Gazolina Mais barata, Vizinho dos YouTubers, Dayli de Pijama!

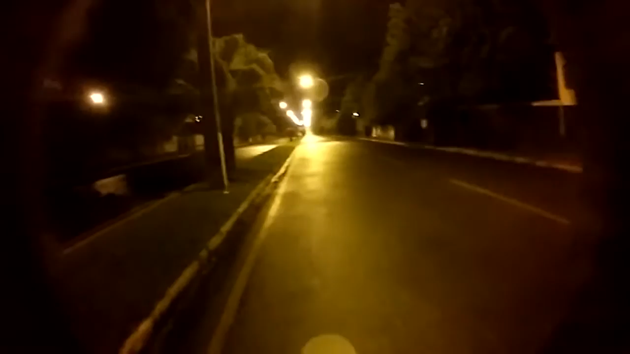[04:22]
Não, vocês podem ver que é muito movimentado, a gente quase não tem por onde passar. Não, mas Londrina nessa hora, no dia de hoje, hoje está bem calmo também, né? Certo. Não é uma hora desse.